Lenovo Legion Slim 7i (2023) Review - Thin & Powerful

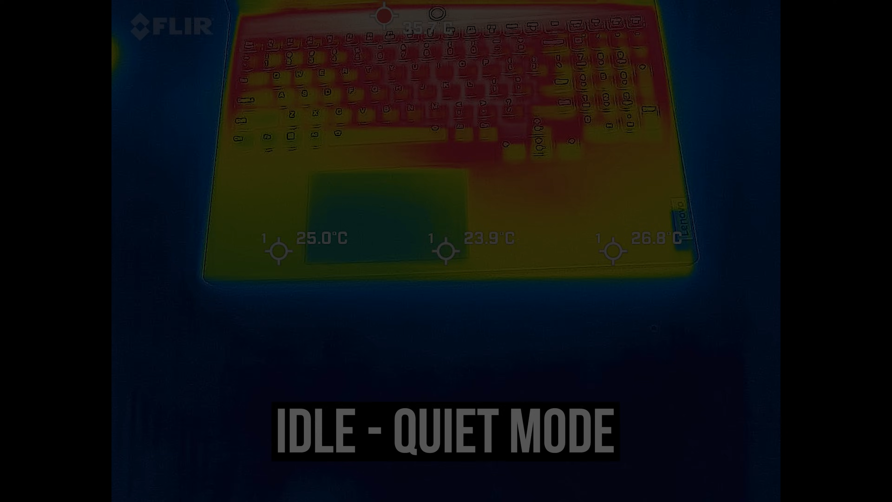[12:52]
Most laptops I test are in the low 30 degree Celsius range on the keyboard at idle, and the slim 7 felt a little warm as it's metal, but it wasn't hot.
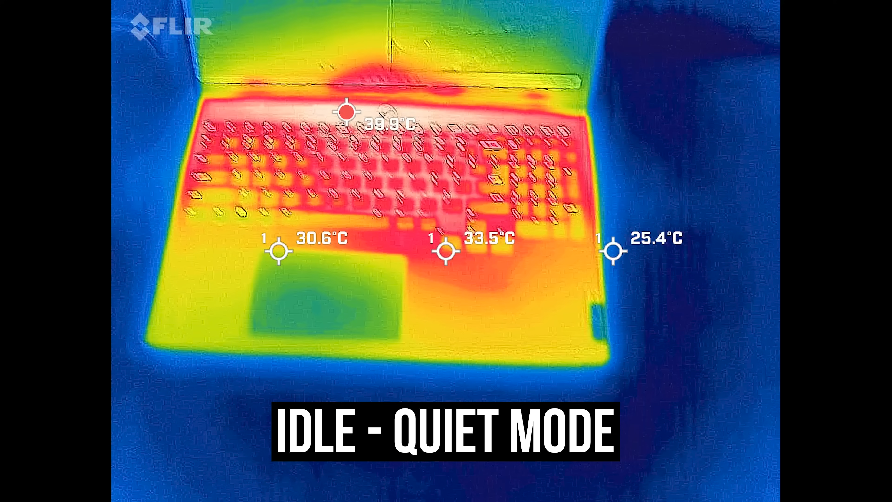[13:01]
It's warmer with the stress test running, but I wouldn't say it's uncomfortable.
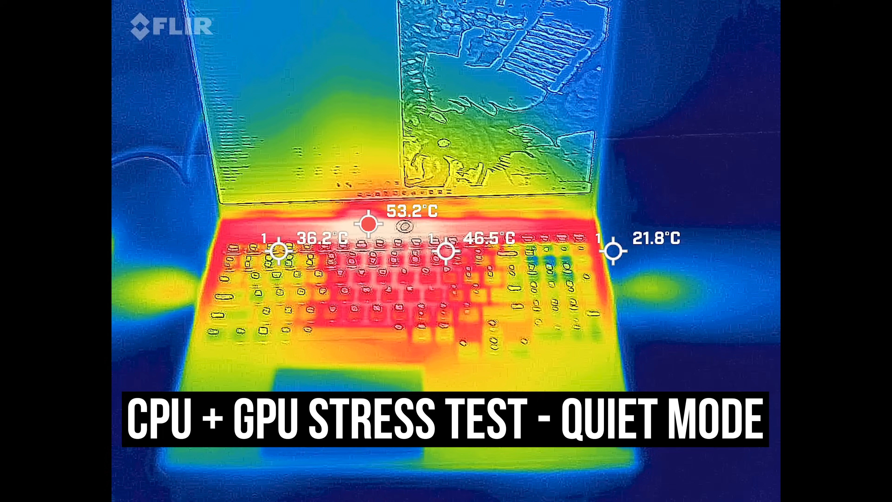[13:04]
Balance mode was much the same, it's using more power and generating more heat in this mode, but that's offset by faster fans.
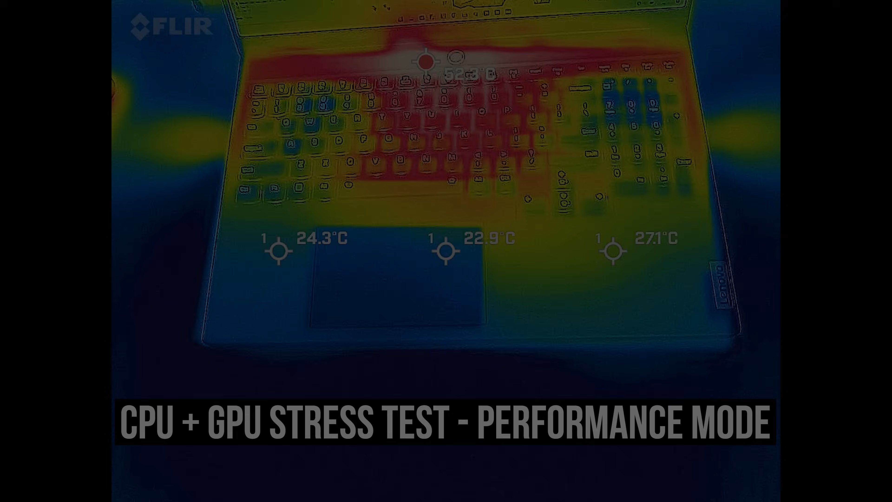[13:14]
Performance mode was much the same, and then not too much difference in the highest custom mode with the fans maxed out. The fans are louder though, let's have a listen.